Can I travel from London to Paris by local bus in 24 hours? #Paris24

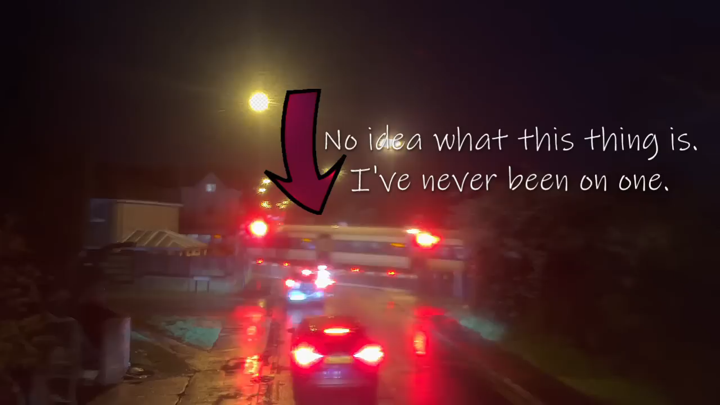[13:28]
The final barrier before the channel are the South Downs, higher and wilder than their northern counterpart.
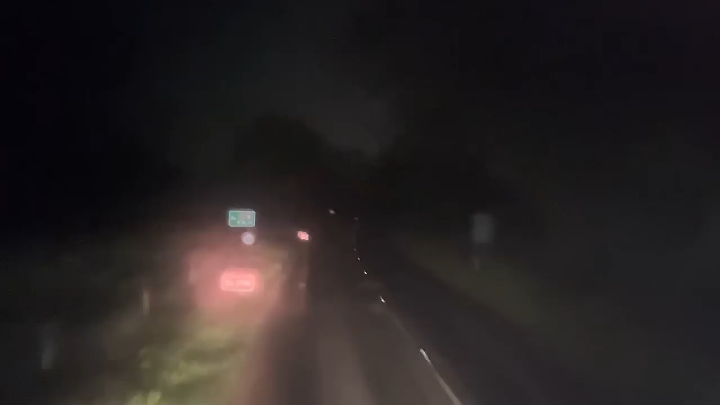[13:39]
The 272 breasts the Downs at Clayton and on this charming evening I'm just about able to resist the invitation of the automated announcement to alight to walk the South Downs way or visit the Jack and Jill windmills. I'll press on to Brighton, thanks.
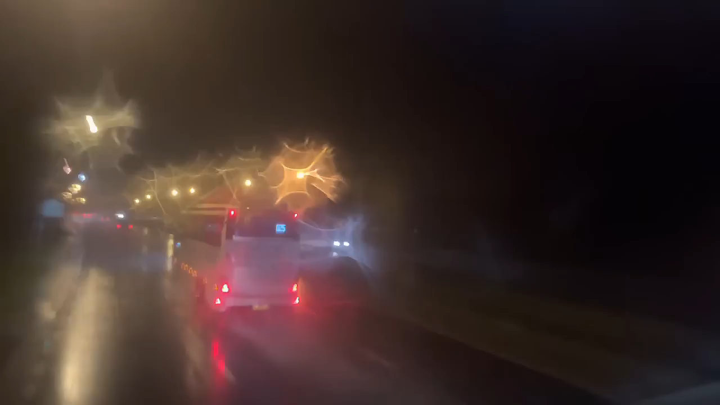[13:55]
The next stop is Sea Life Centre.